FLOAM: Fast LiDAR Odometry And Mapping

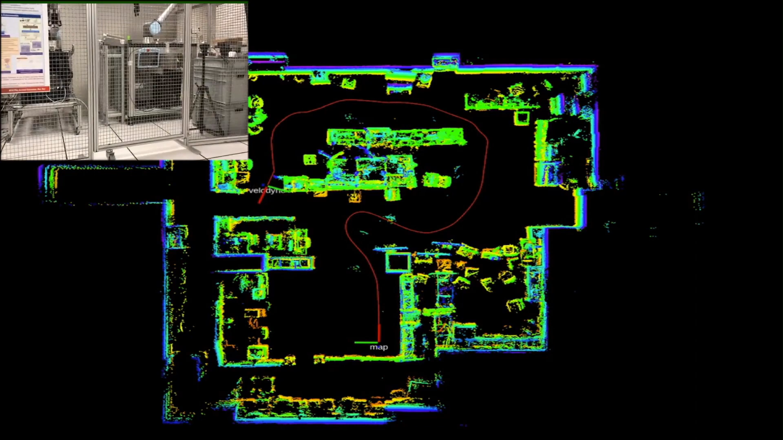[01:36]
Our method is able to provide real-time mapping for indoor application.
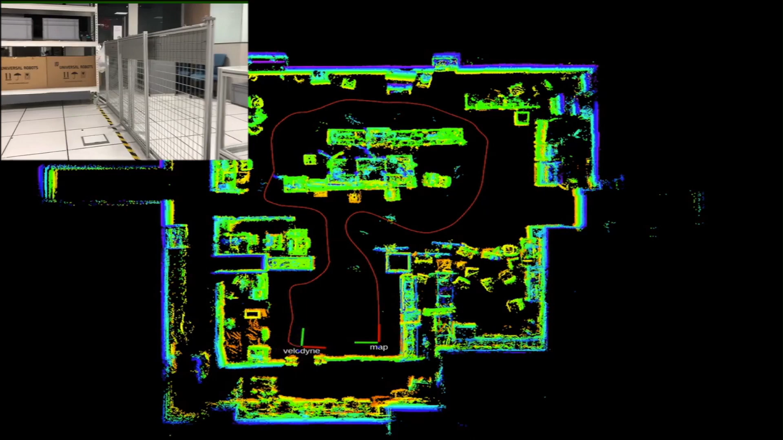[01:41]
And we also compare our approach with the ground truth in indoor environment.
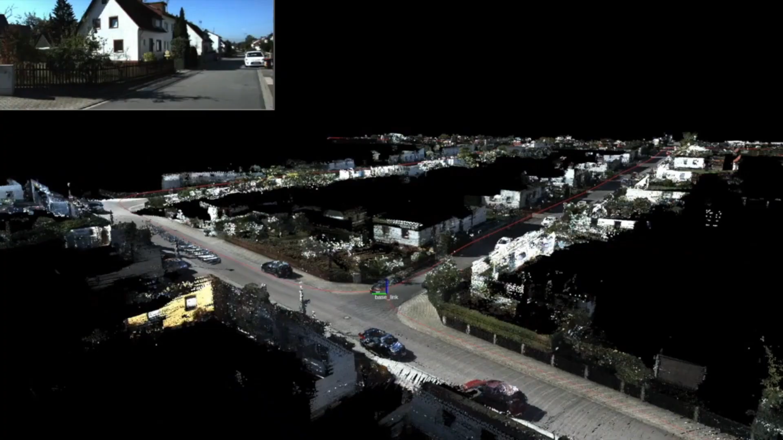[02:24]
This includes different scenarios such as high speed way, city center, county road, residential area, etc.